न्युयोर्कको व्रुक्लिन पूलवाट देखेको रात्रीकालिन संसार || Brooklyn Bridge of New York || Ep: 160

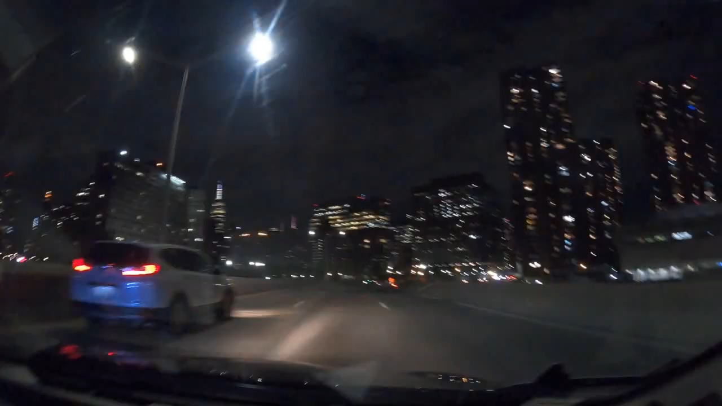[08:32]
पाकी त्रिश्य प्रिपलिन ब्रीज को छेवाई मारायको मैनहाटन शाहर को ठोरे त्रिश्य देखने पाउनोंने चा यो वीडियो एर नुबायेको मा तप आरलाई धन्यवाद दिन्दै सस्क्राइब लाइक शेर गार नमने नभीर सिदिनुखला तन्यवाद